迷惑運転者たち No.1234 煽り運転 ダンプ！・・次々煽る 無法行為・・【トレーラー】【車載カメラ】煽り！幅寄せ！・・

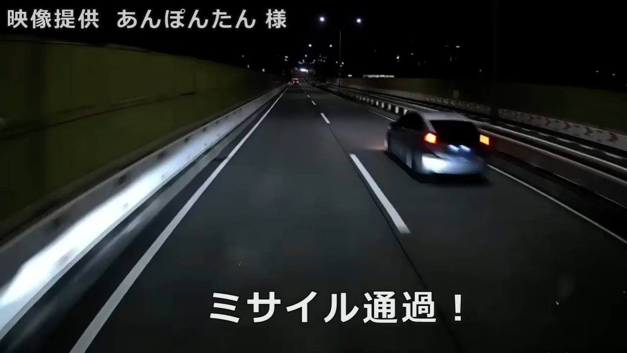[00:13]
サプリウスだね。早いね。おや、どっかで見覚えあるな、このプリウス。そういえばさっき結構飛ばしてたプリウスいたよね。もしかして同一車種か？あ、同一車種でね、同一車両か？